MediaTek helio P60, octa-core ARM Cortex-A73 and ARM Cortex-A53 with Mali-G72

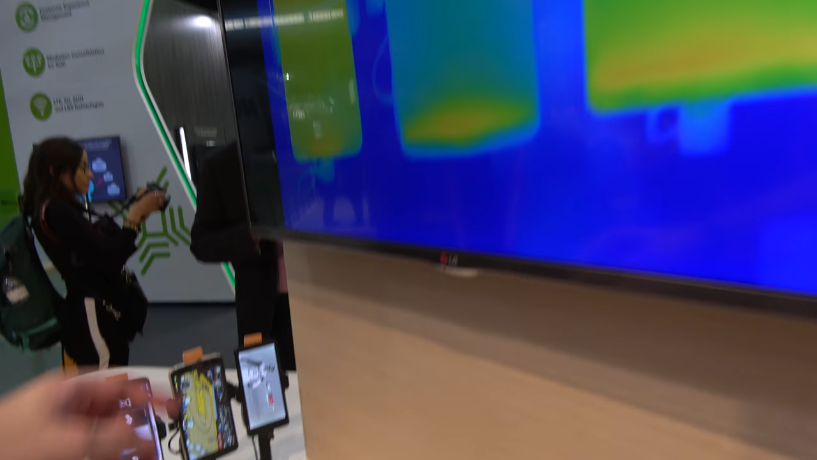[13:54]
And you can see that the competitor A is completely burning up. I mean, it's very hot.
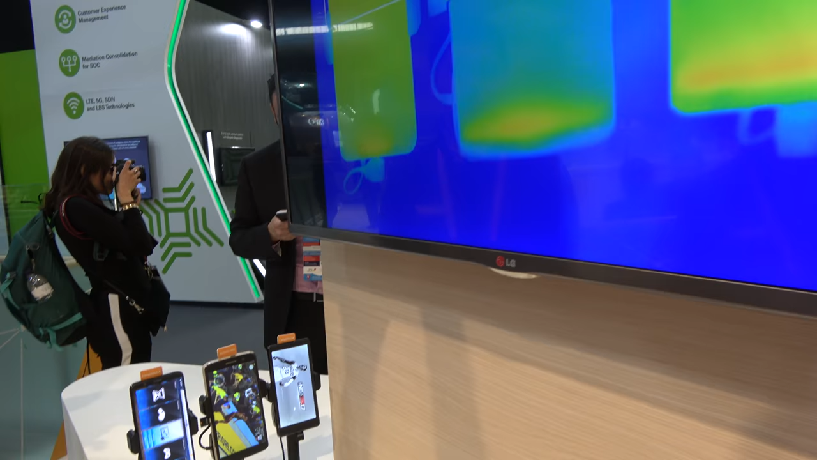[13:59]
This one is also quite hot, but there you fine, you blue.
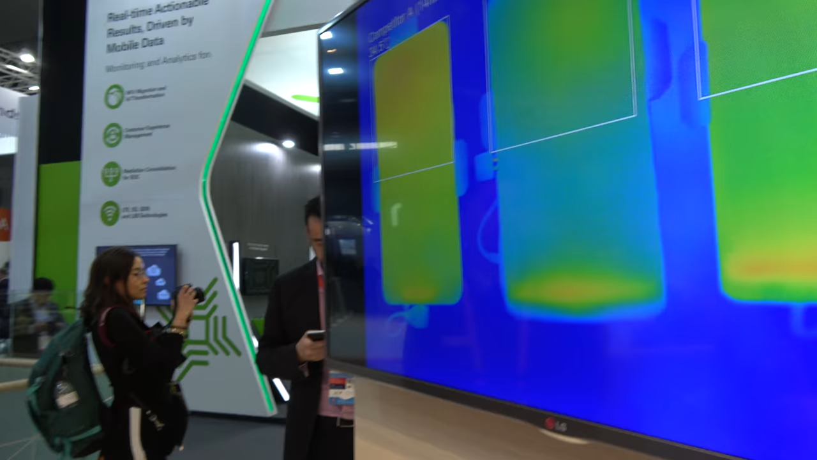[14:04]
Yeah. Right?
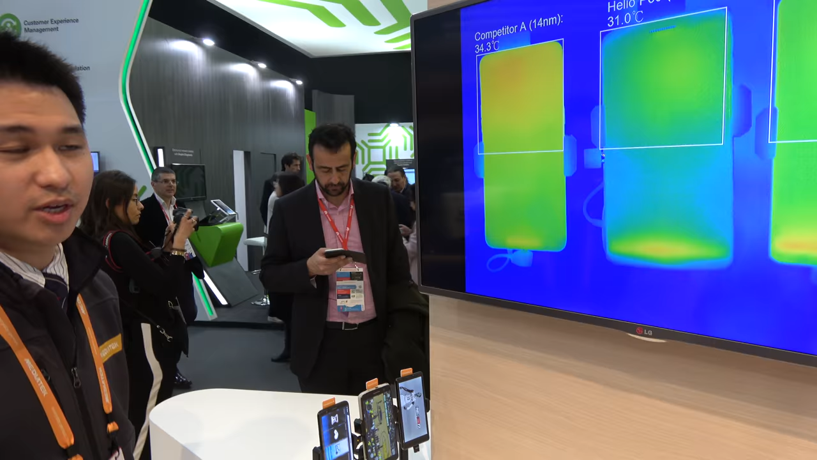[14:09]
Almost the same. Yeah, the key factor of this kind of thermal control is you can see the thermal in this competitive phone
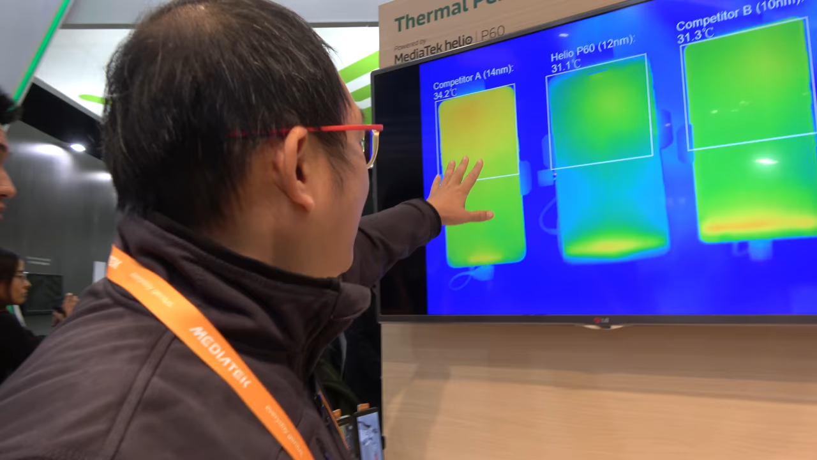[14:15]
is just focusing on this area.
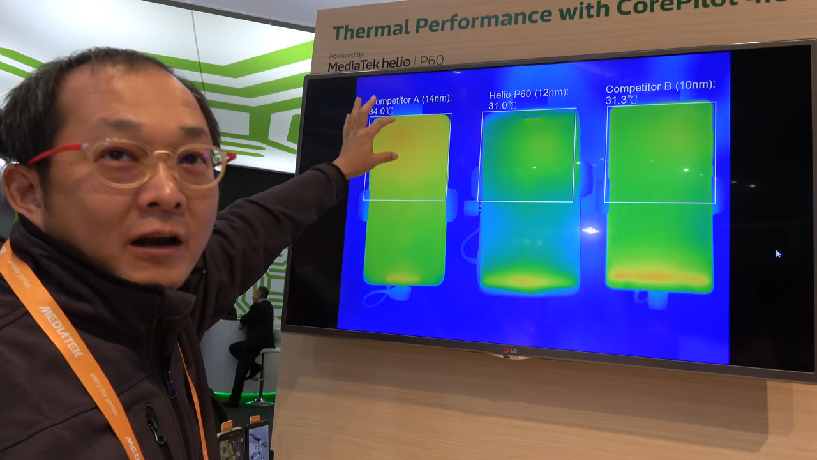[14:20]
But in our phone, you can see the thermal is be spread in average area. So does that have to do with how you manage the CPU? Yes.